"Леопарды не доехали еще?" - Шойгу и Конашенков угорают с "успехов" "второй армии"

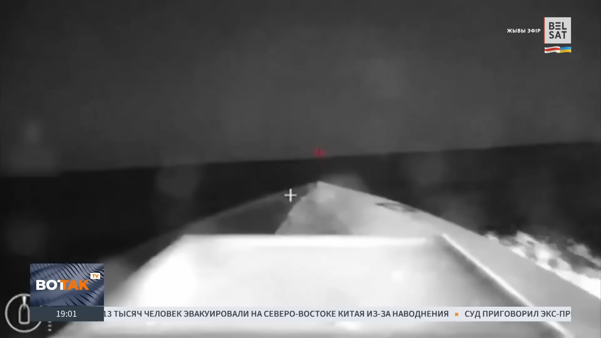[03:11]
Надводный беспилотник нацеливается на танкер «Сиг» под российским флагом. Атака произошла в пятницу в 23.20, сообщает «Росморрич флот».
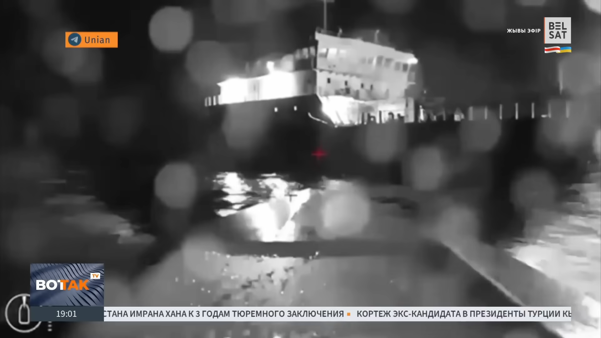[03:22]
Судно получило пробоину в районе машинного отделения, но осталось на плаву. Никто из 11 членов экипажа не пострадал.